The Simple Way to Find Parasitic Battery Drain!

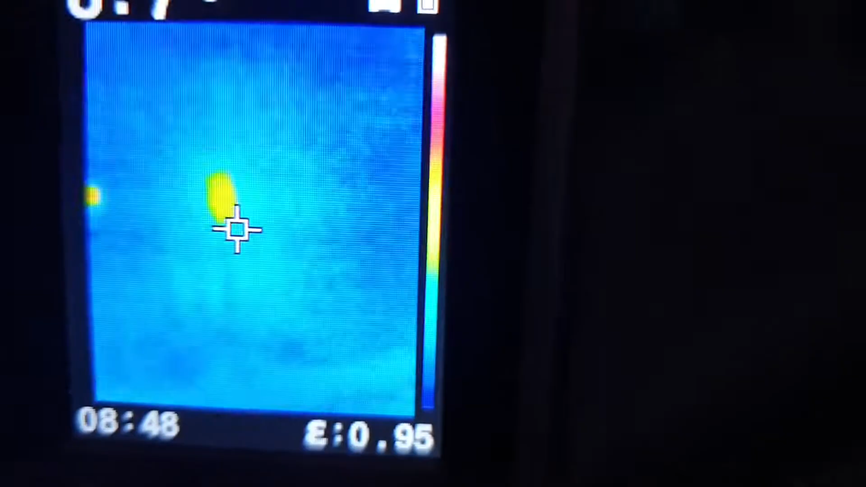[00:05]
you've got a thermal imaging camera even easier just get a thermal imaging camera on it and try and find the warm fuse so if your battery's going flat and it's not the battery that's the problem
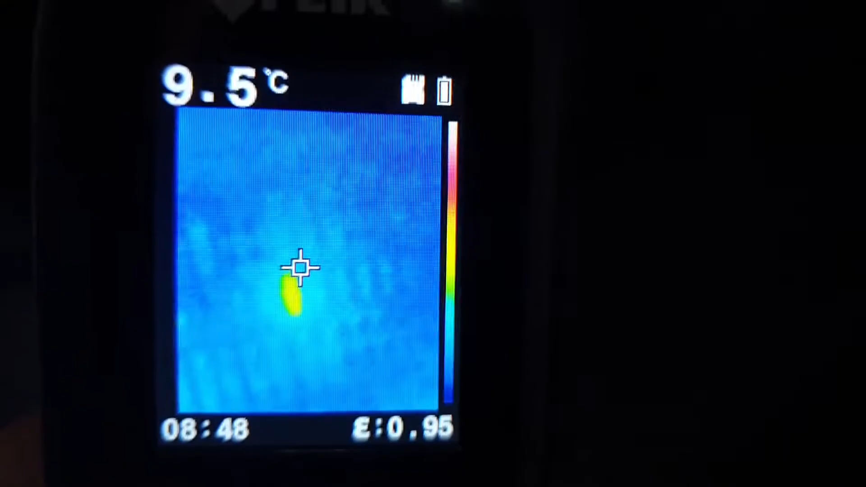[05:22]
On screen: spot 9.5°C
if you've got a thermal imaging camera even easier just get a thermal imaging camera on and try and find the warm fuse
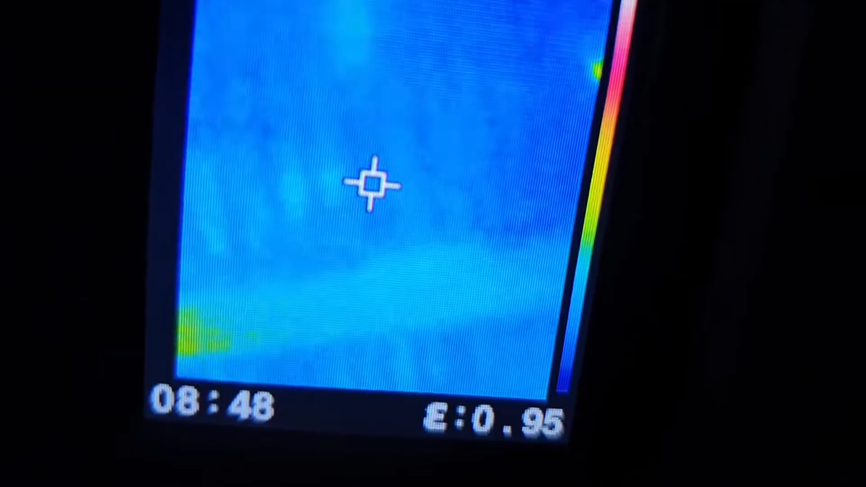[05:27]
but if not you just got to literally just hold it on and wait a couple of minutes it's easier to be doing that than it is to be scratching your head trying to find out where's this